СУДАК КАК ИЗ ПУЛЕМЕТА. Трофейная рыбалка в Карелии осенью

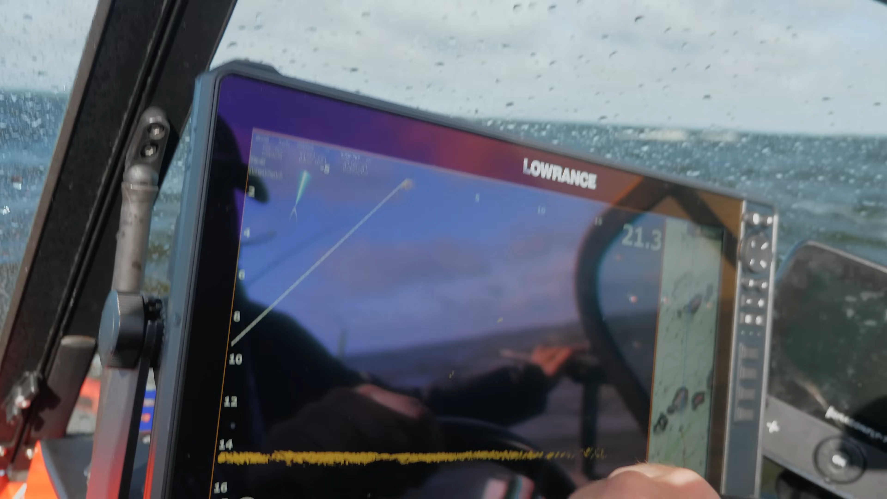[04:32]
Такая качка сильно осложняет ловлю. Во-первых, лодку постоянно крутит из-за ветра. А во-вторых, рыба и приманка из-за волны пропадает из луча.